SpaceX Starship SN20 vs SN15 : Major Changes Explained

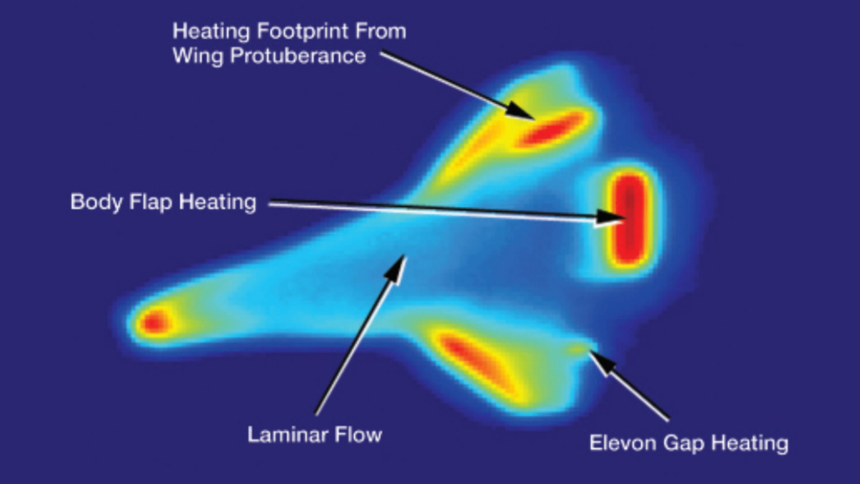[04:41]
As a result, the temperature there is also higher. The same will be the case with Starship.